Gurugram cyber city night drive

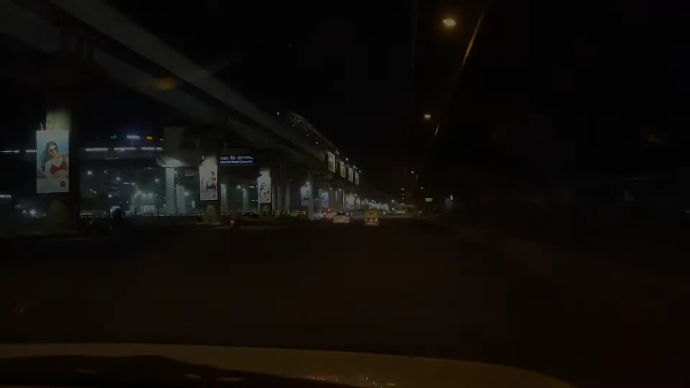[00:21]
What's up guys, this is निवेश सक्सेना। I'm back once again with my another video and welcome। तो guys, ये जो सामने आप देख रहे हैं ये आज का गुड़गांव है। आज से 10 साल पहले की बात करें तो यहाँ पे क्या ही हुआ करता था। तो आप देख सकते हैं ये साइबर सिटी का एरिया है और नाइट में मैं ड्राइव पे आया हूँ,
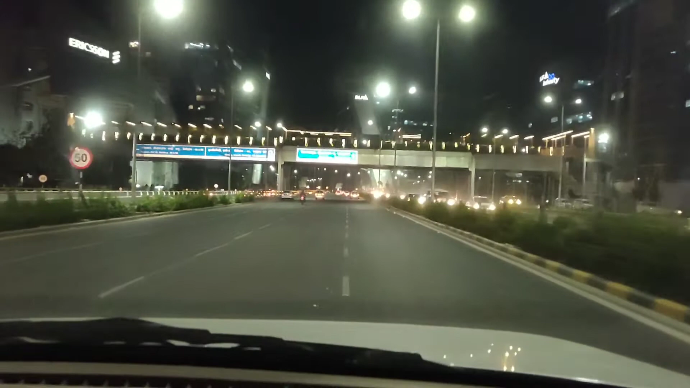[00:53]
लगता ही नहीं है कि ये गुड़गांव है, ऐसा लगता है पूरी सिंगापुर वाली फीलिंग है। देखिए कितना सुंदर है।
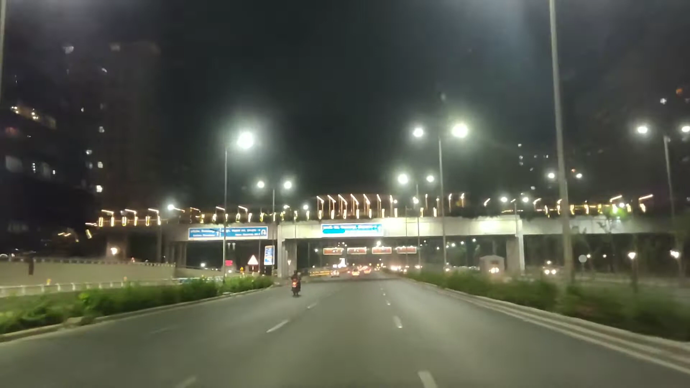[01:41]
यू कैन सी कि पहले रोड क्रॉसिंग के लिए कुछ नहीं होता था, सीधा ऊपर से पेडेस्ट्रियन ऊपर कर दिया फ्लाईओवर बना के, ताकि आने जाने वाले नीचे जो यात्री तंग होते थे अब ऊपर से ही निकलते हैं इजीली।